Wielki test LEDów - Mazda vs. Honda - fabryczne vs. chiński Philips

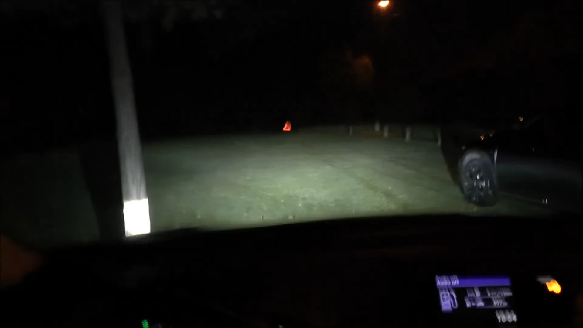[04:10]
I tak to wygląda z perspektywy kierowcy. No i jadę w kierunku trójkąta. I cofnę.
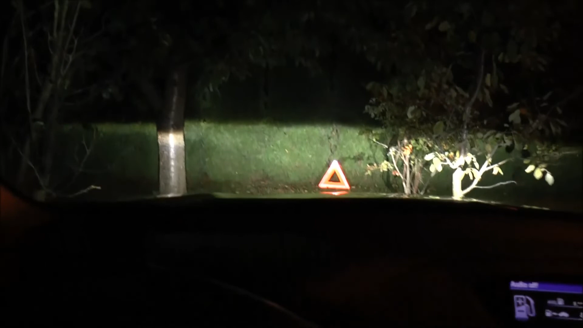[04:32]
I teraz może jeszcze pojadę w kierunku domu. Tam pod domem mam poukładane drzewo, więc zobaczymy, jak będzie wyglądała linia odcięcia na drzewie.
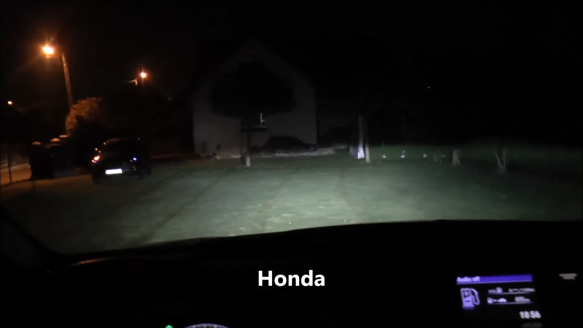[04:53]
I z hondy, i z Mazdy. Jadę powolutku. Światło są ustawione na zero.
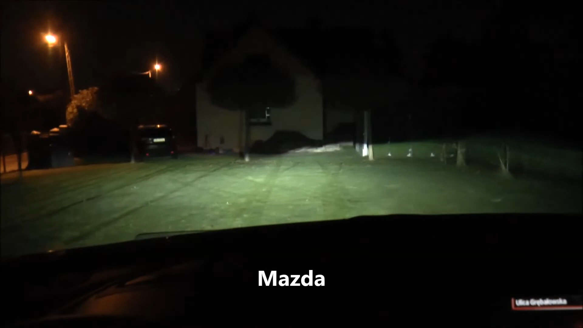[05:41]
Generalnie nie wiem, jak to wyjdzie potem już na monitorze, jak to wszystko zgram. Ale moje pierwsze wrażenia są takie, że światło z Mazdy jest ewidentnie jaśniejsze. No nic. Jadę dokładnie po śladach hondy w kierunku tam domu.